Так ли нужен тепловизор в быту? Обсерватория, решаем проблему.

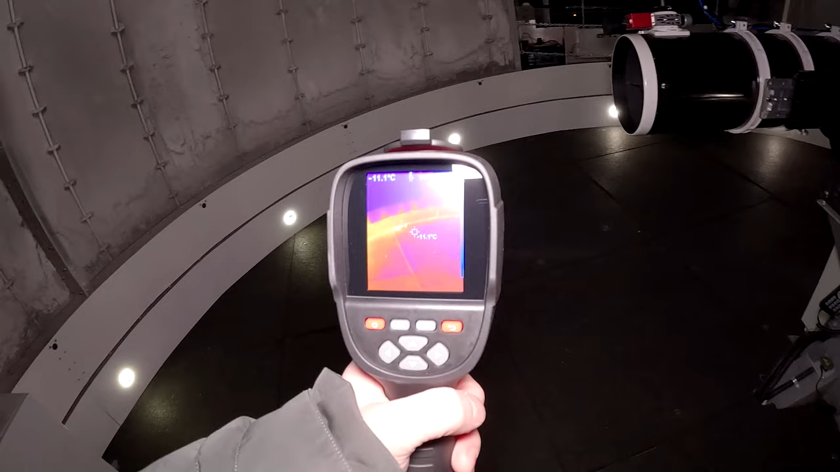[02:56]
А потом, грубо говоря, надо будет посмотреть, чтобы места сверить. Сверить, где это все происходит.
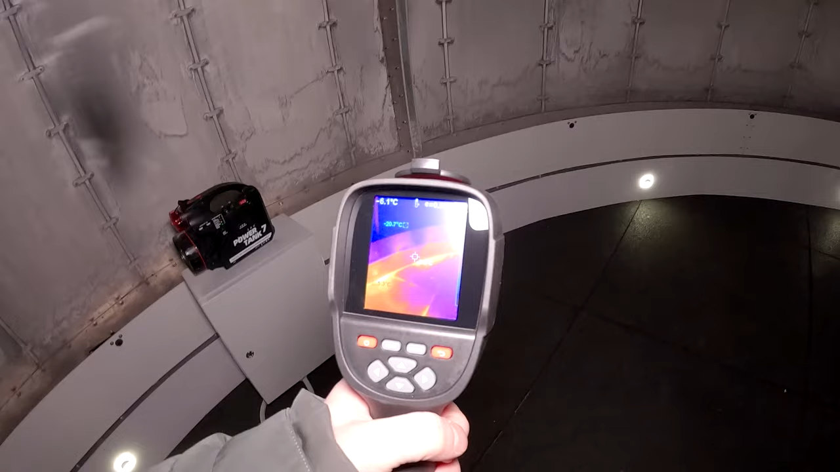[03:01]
Ну, смотри, уже сразу говорю, что все щели резины светятся.
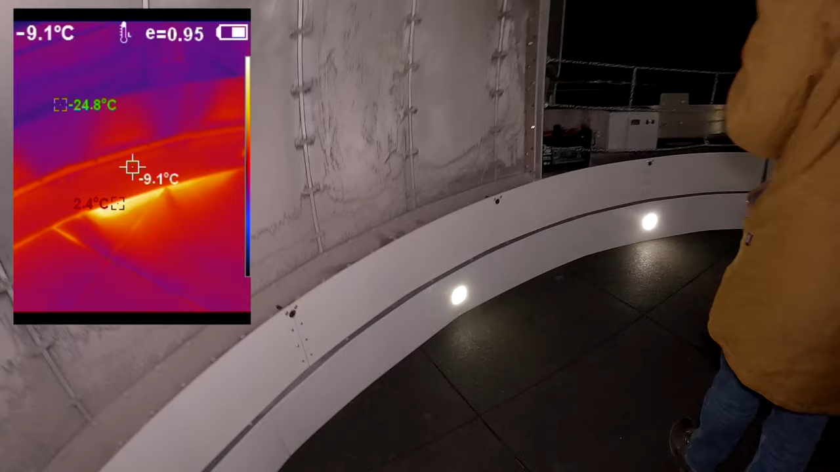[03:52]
On screen: spot -9.1°C, max 2.4°C, min -24.8°C
Ну, и резина тоже везде светит, потому что под нами металл. Да, металл прогревается.
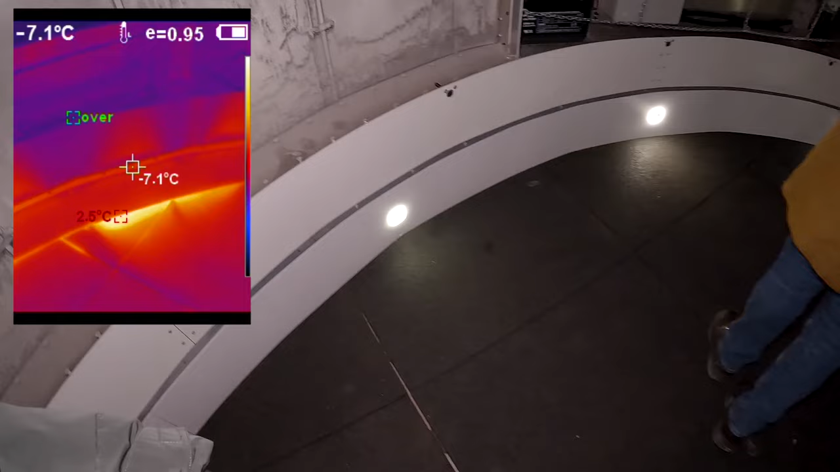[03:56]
On screen: spot -7.1°C
Так, вот какой-то прям жесткий засвет. Ну, да. Перепад.
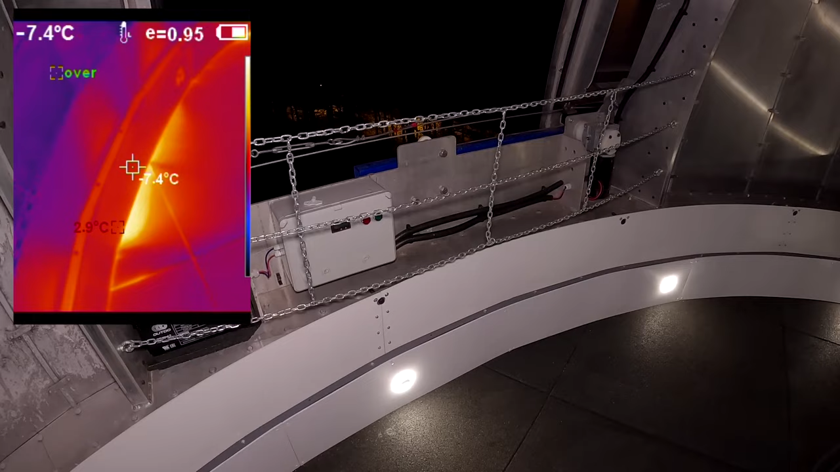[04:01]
On screen: spot -7.4°C
Здесь тепло, очень. Ну-ка, если под другим углом посмотреть.
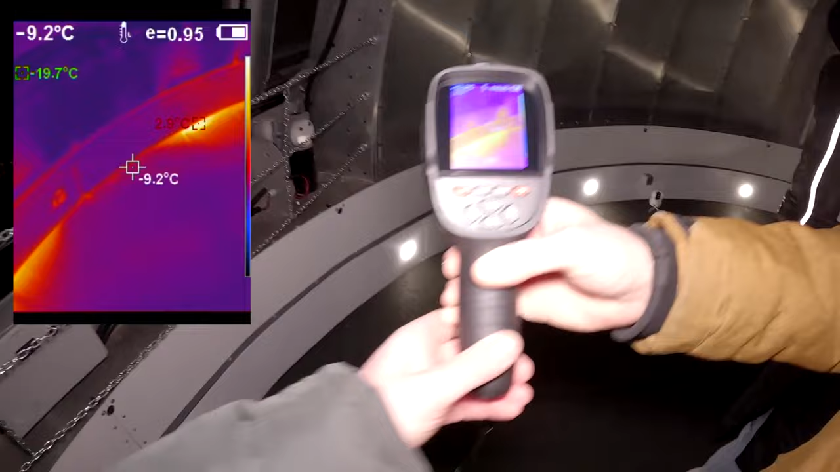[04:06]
On screen: spot -9.2°C, min -19.7°C
Да, да, здесь жара. Она под 7 и вон жара.
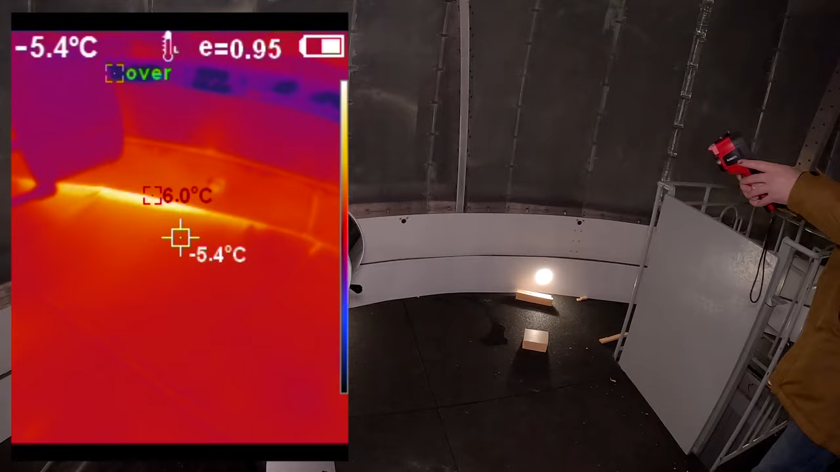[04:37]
On screen: spot -5.4°C
Они просто некоторые блестящие панели могут фонить, то есть их надо менять тогда, там, в настройках параметр, что это глянцевая деталь.
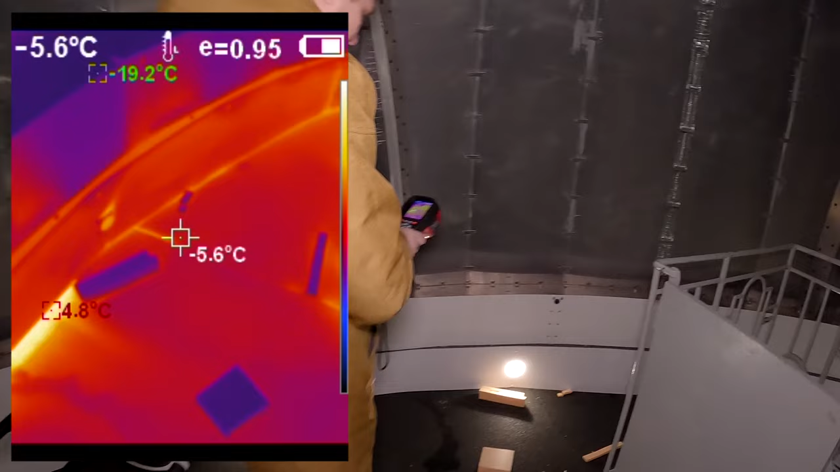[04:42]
On screen: spot -5.6°C, max 4.8°C, min -19.2°C
Ну, нет, в принципе, понятно. Или просто угол меняешь, и все меняется. Так, и теперь, ну, вот здесь он, наверное, не покажет.
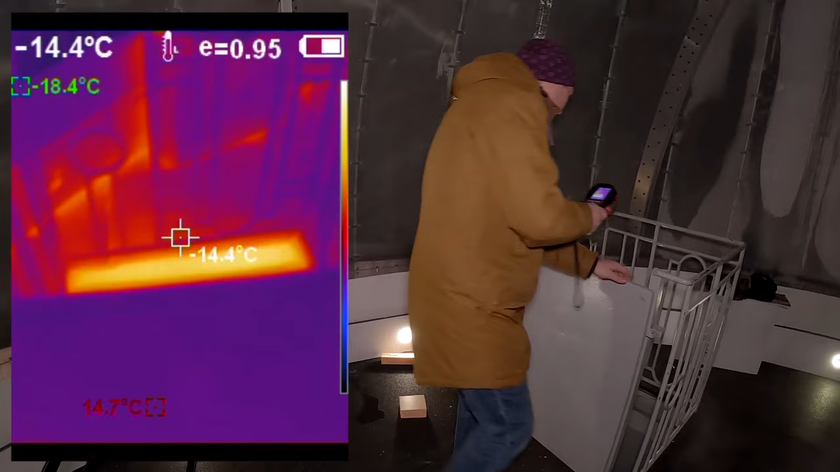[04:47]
On screen: spot -14.4°C, min -18.4°C
Так, а у него чувствительность автоматически... А, да, автоматически. Да, автоматом он настраивает.
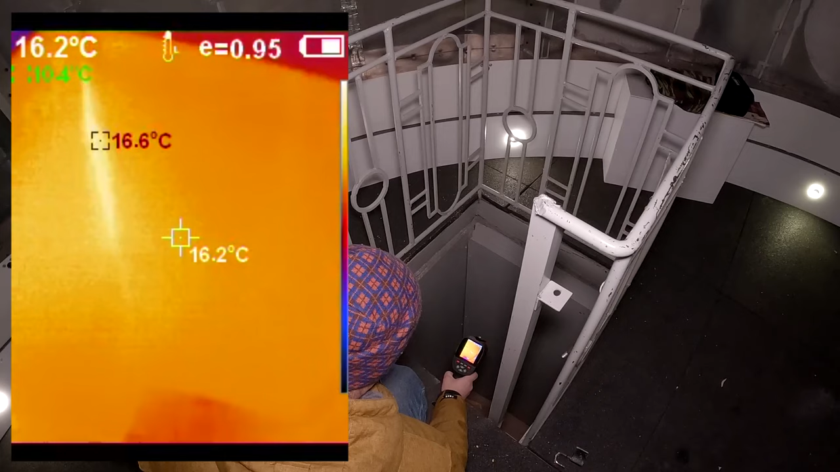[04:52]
On screen: spot 16.2°C, max 16.6°C
То есть она, в принципе, вся горячая. А, он температуру еще показывает. Да, да, да, там температура по центру и холодную, горячую зону показывает.
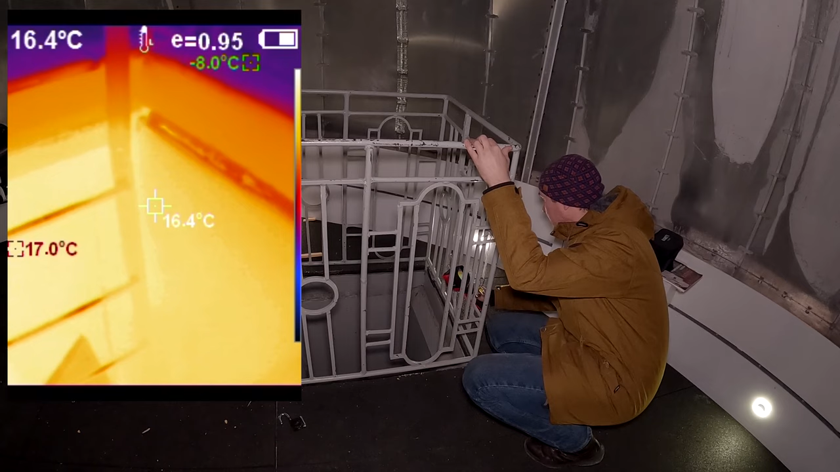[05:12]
On screen: spot 16.4°C
Потому что он, этот стык, он полностью открытый.
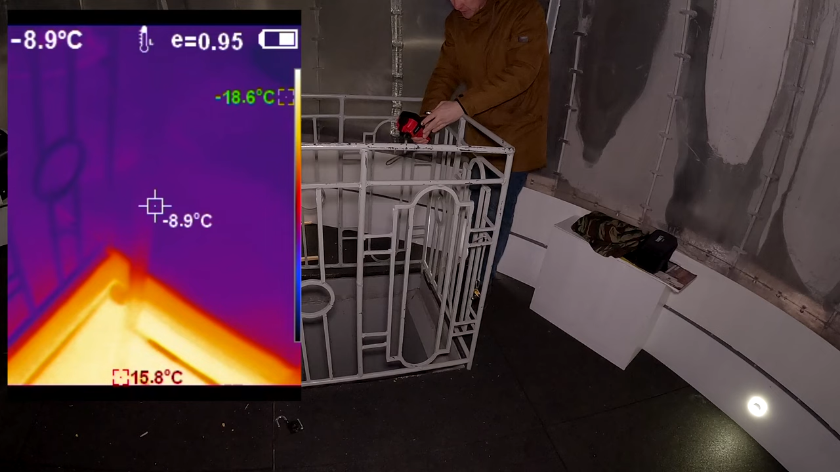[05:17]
On screen: spot -8.9°C, max 15.8°C, min -18.6°C
То есть, когда ставили купол, вот этот купол же краном... А если в куполе сделать вентиляцию нельзя?
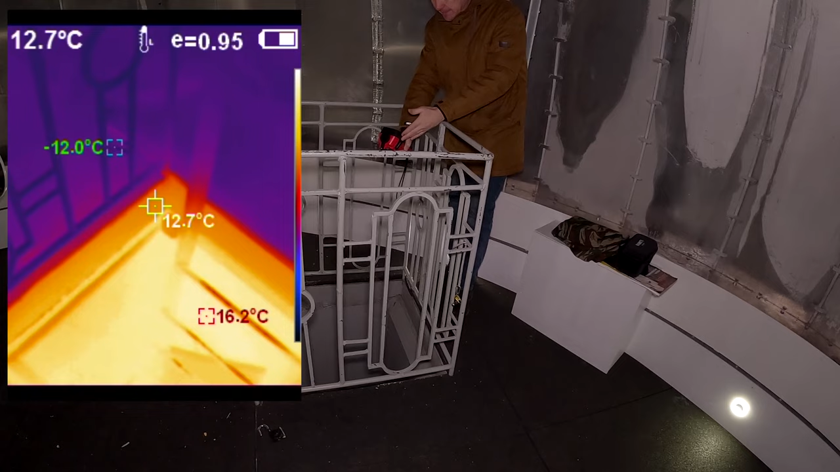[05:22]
On screen: spot 12.7°C, max 16.2°C, min -12.0°C
Ну, он вращается, непонятно в каком месте. Ситуация какая. Купол, когда меняли, это делалось все в один день и не было времени на обследование стыка.
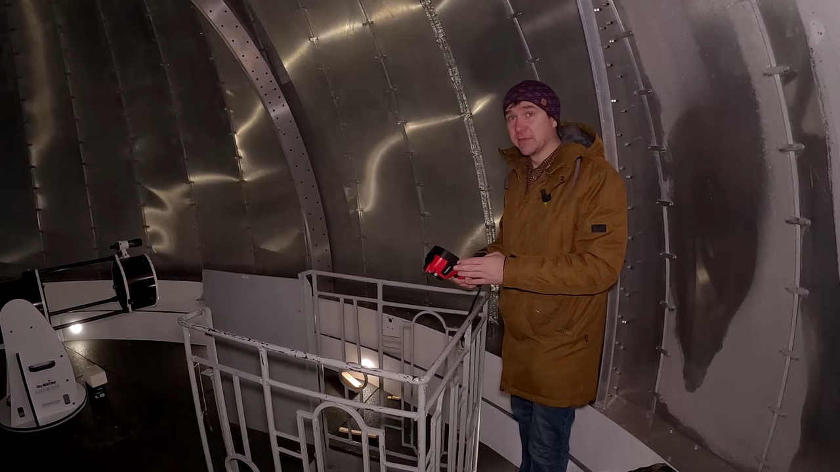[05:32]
Вот основного купола. Понятно. И купола нового.
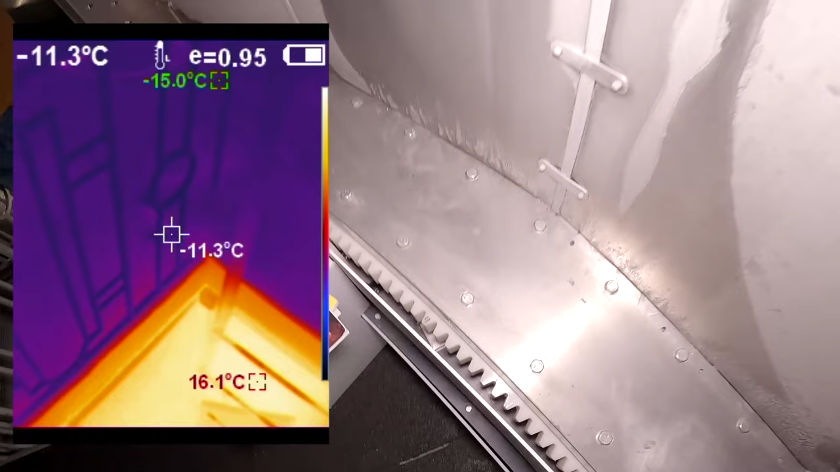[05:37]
On screen: spot -11.3°C, max 16.1°C, min -15.0°C
Так, ну, в общем, ситуация... Если надо фотки поделать, могу на фотки переключить.
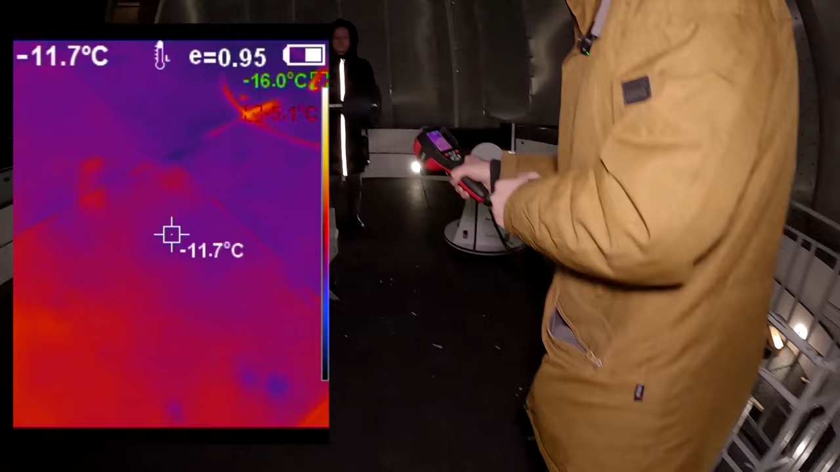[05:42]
On screen: spot -11.7°C
Нет, я сейчас вот здесь еще посмотрю, что у нас. Здесь у нас мы прорезали пол.
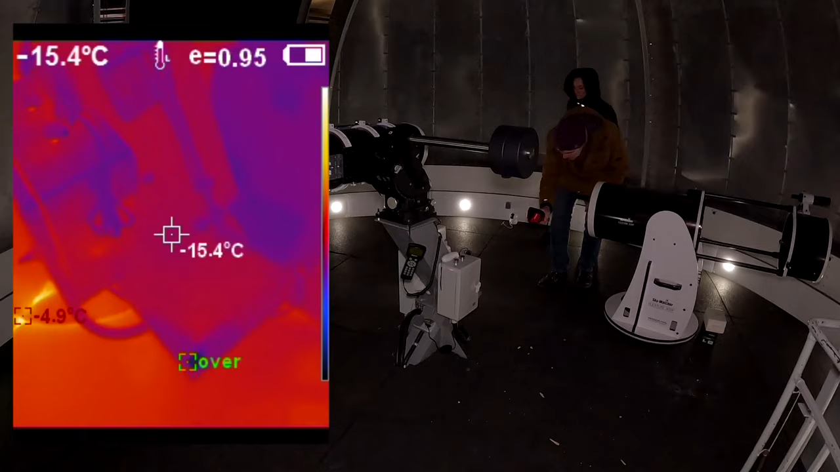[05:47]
On screen: spot -15.4°C
Да, и вот здесь тоже есть.